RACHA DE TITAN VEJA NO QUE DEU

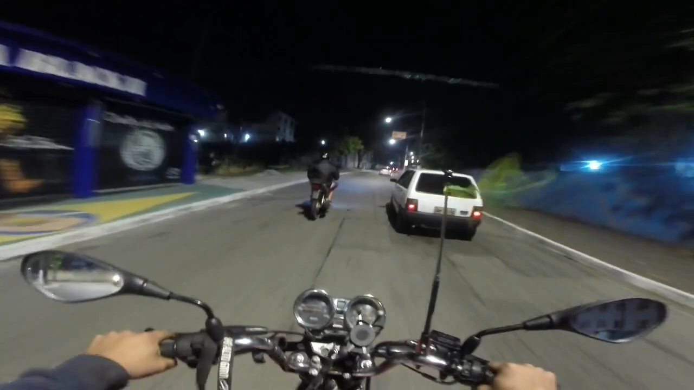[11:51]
tá ali, cara. Tô nem falando muito, mas a moto tá logo apagando o painel, mano. Apagando e acendendo toda hora. E é só o painel e o farol, mano. O painel e o farol tá apagando e acendendo direto.
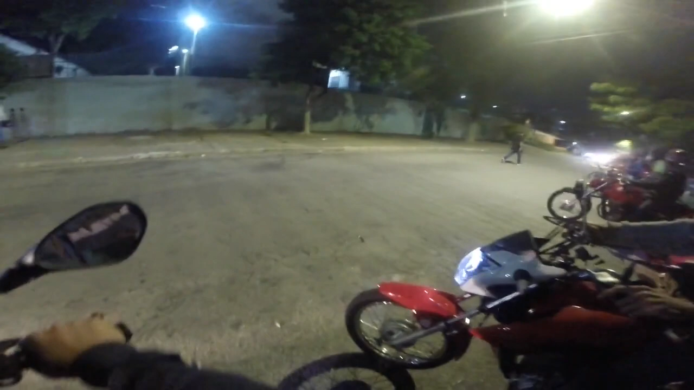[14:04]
Vamos aí. Deu bolete na elétrica. Muita velocidade.
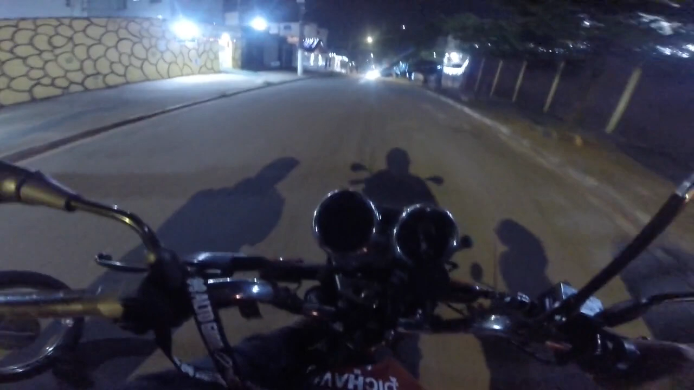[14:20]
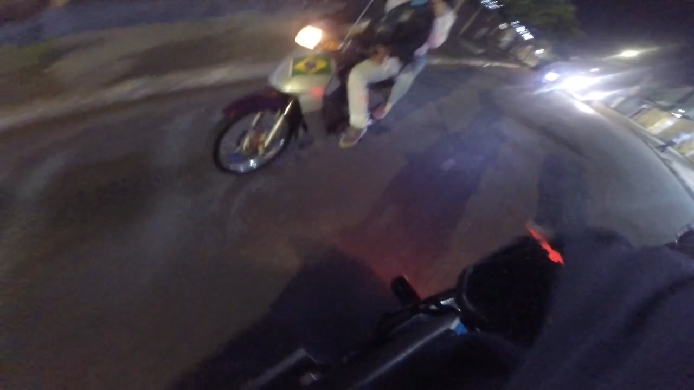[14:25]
É só o farol e o painel.
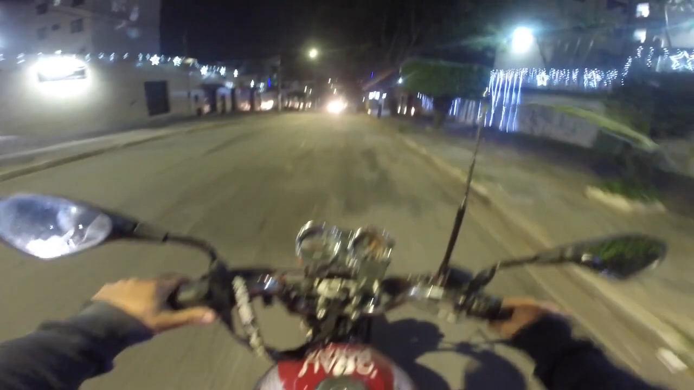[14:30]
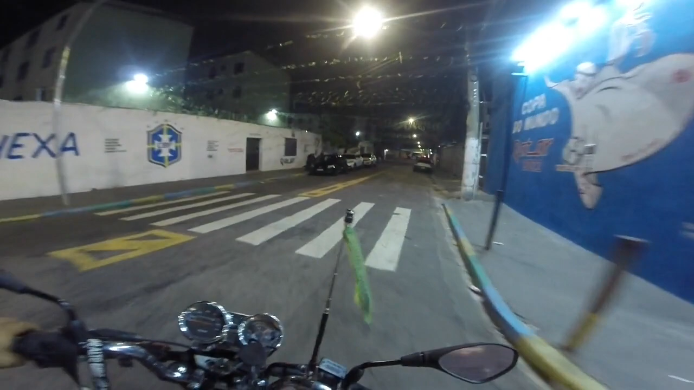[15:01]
Fechado. Tá fechada a rua. Os caras fechou.